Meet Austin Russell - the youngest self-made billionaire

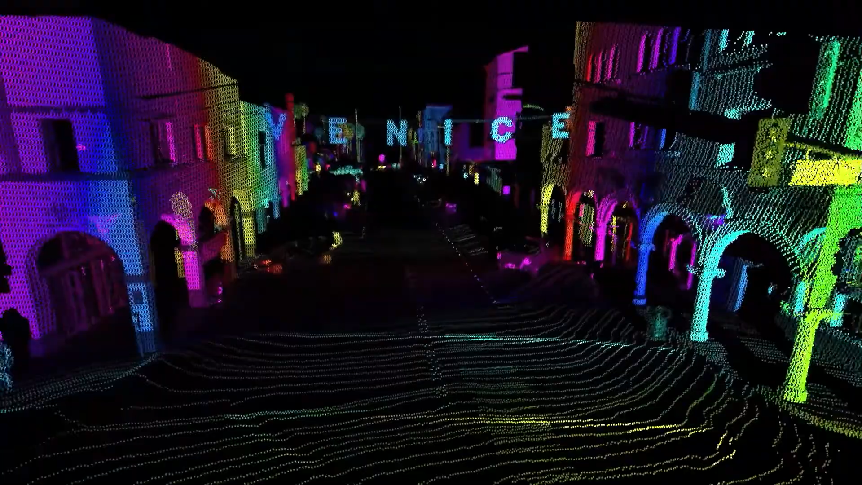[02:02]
LiDAR sensors emit poles of light,
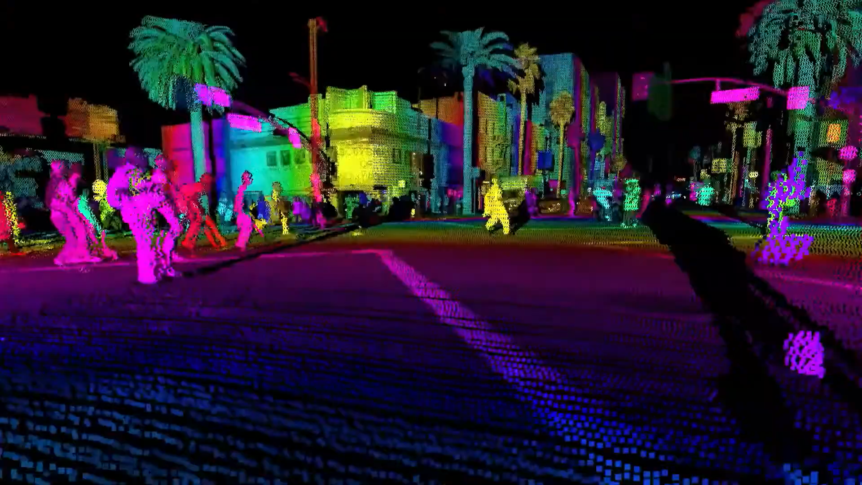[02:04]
helping self-driving cars perceive the road by measuring how long the light takes to bounce back after hitting an object. The idea was to develop the LiNAR technology further to make it better and cheaper.